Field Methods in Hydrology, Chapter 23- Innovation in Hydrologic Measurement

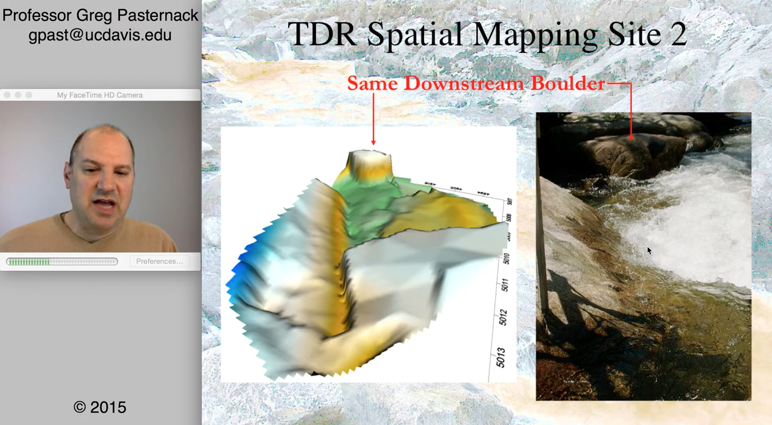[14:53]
I know it's always hard to see for scale, but I believe in this axis on the left, these are probably in units of meters to give you a sense of scale. So a really small site, and it has a hydraulic jump. And you can see that there are individual blocks of bedrock that are coming together, creating this feature.